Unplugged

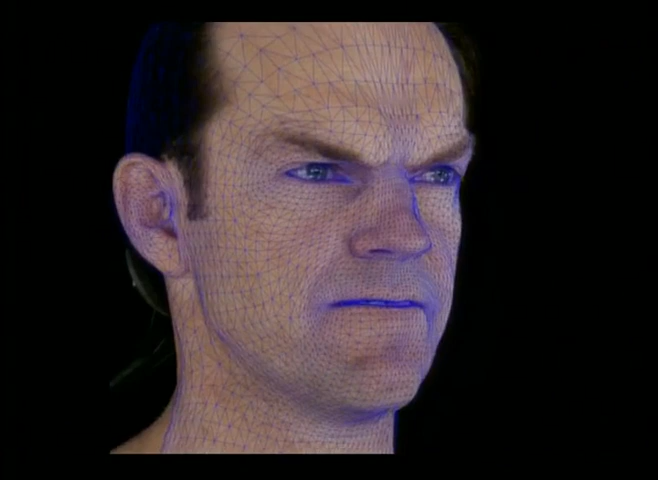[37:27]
which is captured and processed and assigned on an individual basis.